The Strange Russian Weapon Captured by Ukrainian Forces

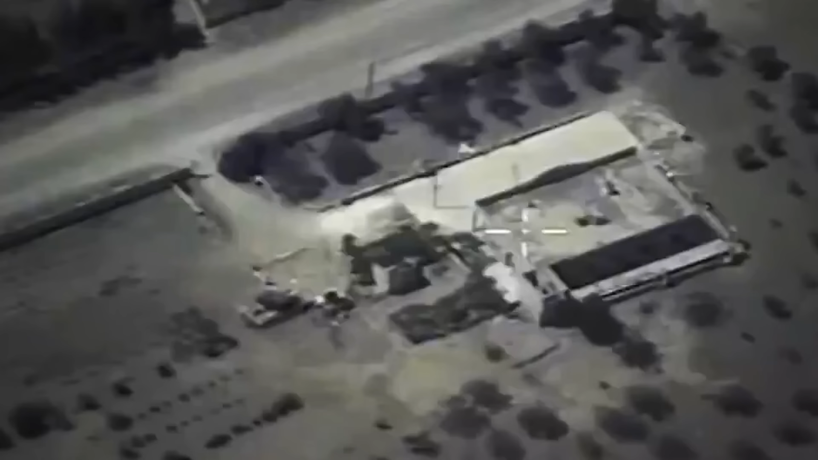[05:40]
and a command facility on the border of Homs and Hama.